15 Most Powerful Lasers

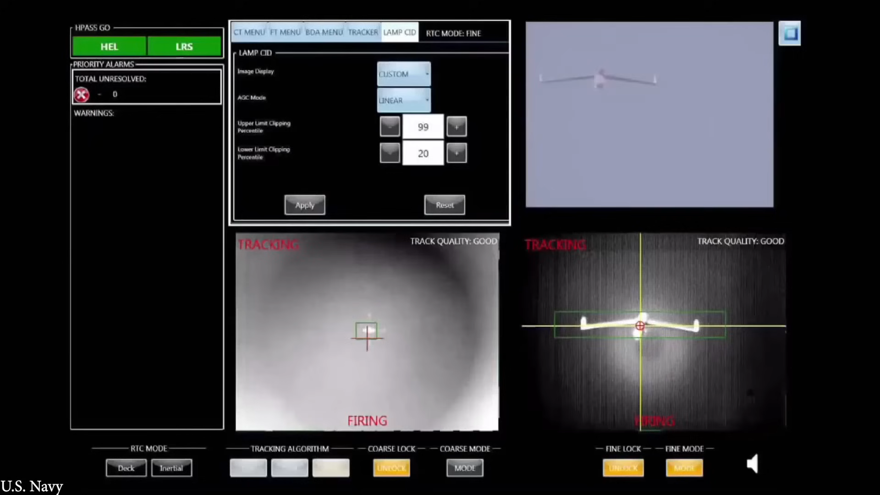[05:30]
and shoot down small pieces of equipment such as drones in as little as two seconds.